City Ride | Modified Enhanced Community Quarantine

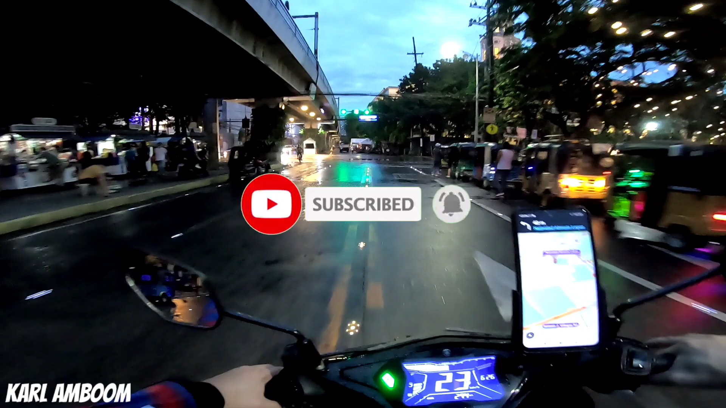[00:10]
Kamusta? Kamusta? Magandang gabi sa inyo lahat at nandito tayo ngayon sa may SM City, Manila.
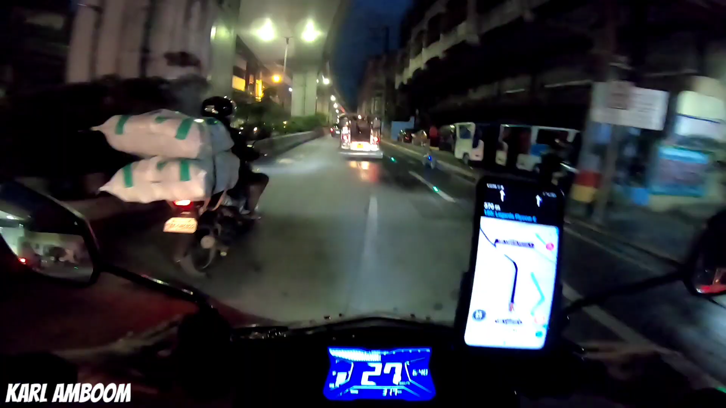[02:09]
Nasa ligar din tayo mga boss ito at mukhang masamang panahon at mapabugso-bugso yung ulan. Kanina pa yan ng hapon simula ng pagalis ko sa bahay hanggang ngayon sa pag-uwi ko. Ayan, mapugso-bugso pa rin yung ulan,
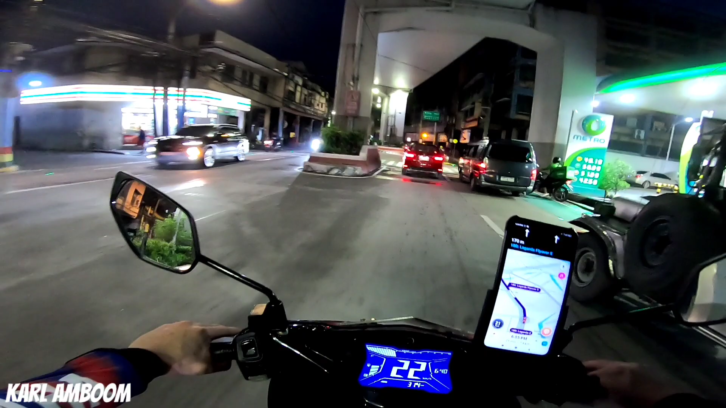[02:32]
pero sana tumigil na siya ngayon kasi wala kaming dalang kapote. Maliligo talaga kami na ito mga boss.
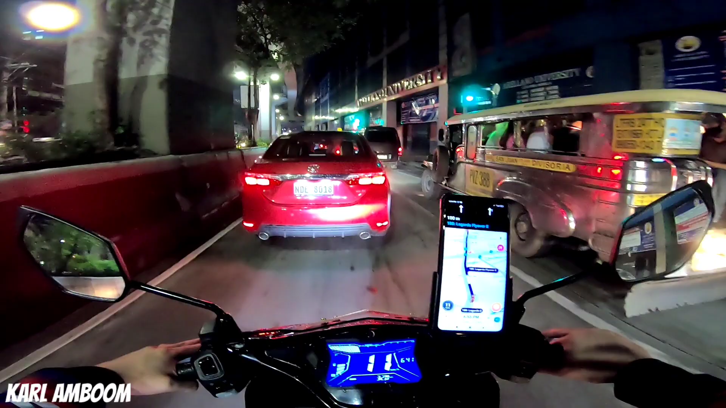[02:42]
Ngayong araw sana mga boss ay magbo-vlog sana kami kanina sa may Chinatown, sa may Binondo. Naging problema naman, biglang umulan ng malakas tsaka ang tagal ng ulan tsaka mabutik niya yung daan kaya hindi na lang namin tinuloy, baka sa mga susunod na araw na lang.
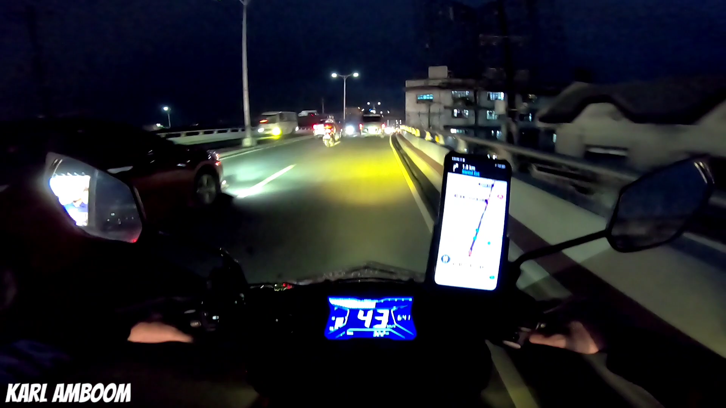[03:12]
Kaya itong nangyari, parang nag Manila loop na lang muna kami. Nag-ikot na kami sa Maynila. Kasi ito, pabalik na kami ng Manda, Mandaluyong. Pero ito na, sa'yo nagtahan pa rin kami. So, takbong chabi lang muna tayo mga boss kasi basa yung kalsada, mahirap pumirit ngayon.
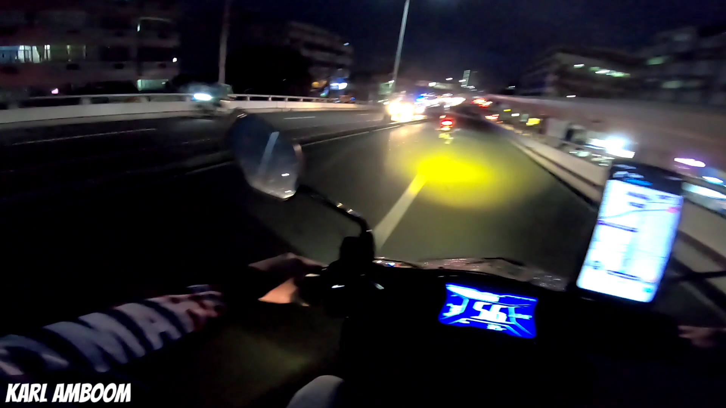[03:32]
Madulas. Kahit sabihin mo man na mamahalin yung gulong mo, basta basa yung daan, huwag ka magtitiwala. Kailangan chill driving ng pagbasa yung kalsada. Kaya ingat lang palagi mga boss sa pagdadrive.